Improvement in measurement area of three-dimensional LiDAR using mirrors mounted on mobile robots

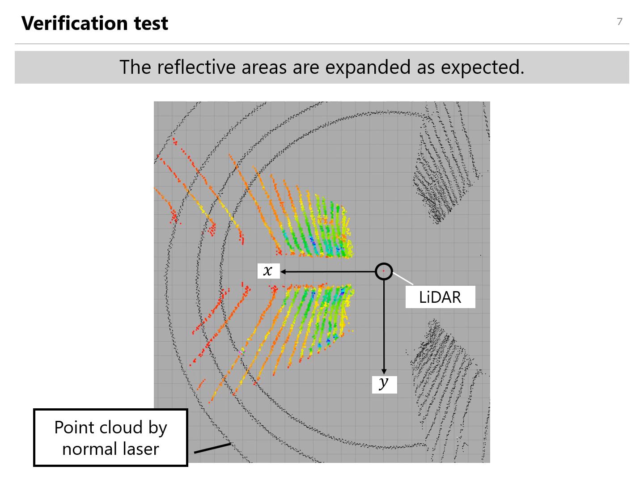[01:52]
Particularly, points of these areas are through the mirror before the conversions. And, these points with other colors are after conversions.
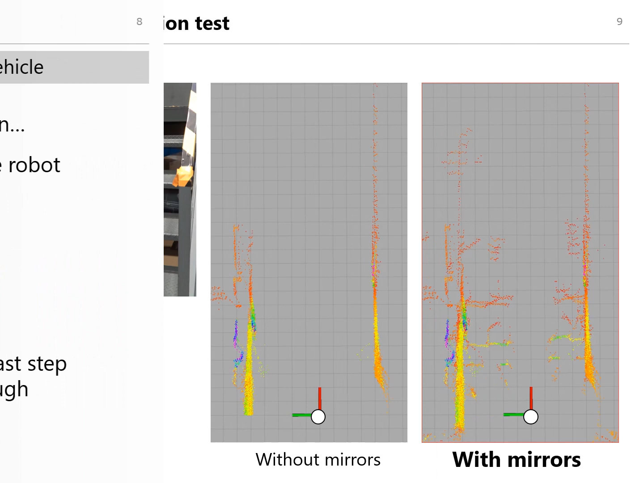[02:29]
The center movie clip is the result without mirror, and the right movie clip is the result using the proposed method.
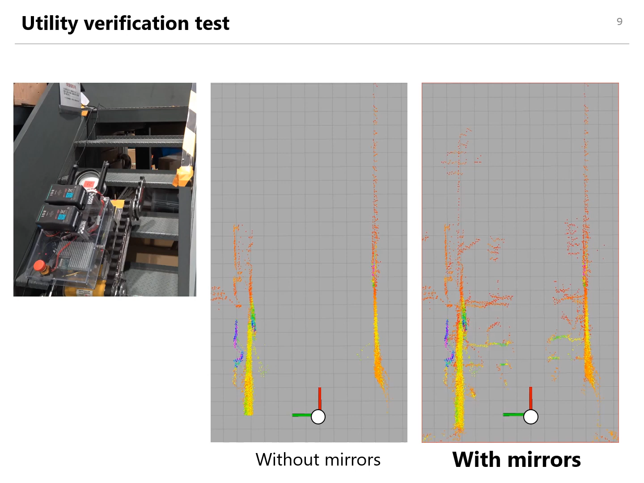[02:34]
You can see that the steps can be measured using the proposed method. From this video, it is confirmed that the proposed method is effective around the final step of stairs.